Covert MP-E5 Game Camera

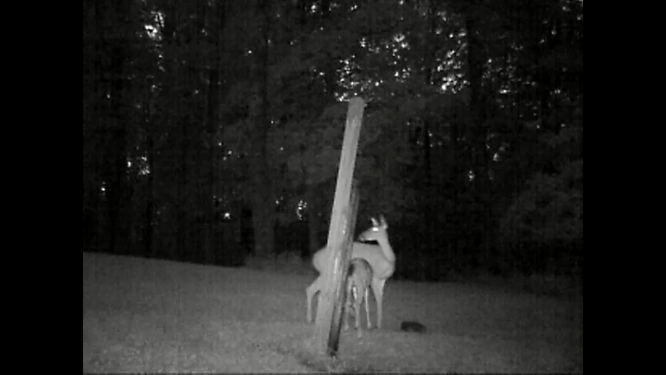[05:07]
I mean, you can see really clearly what the animals are.
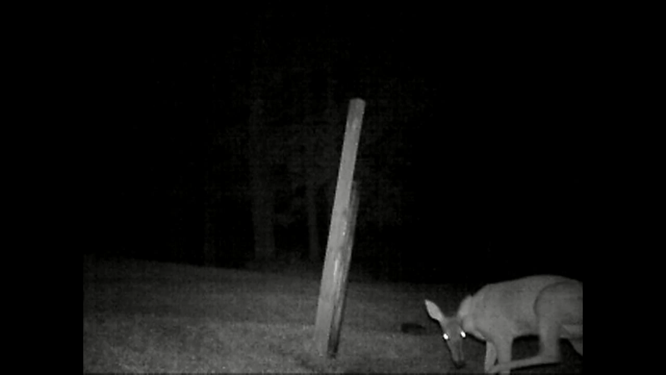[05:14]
They are black and white because it's night time.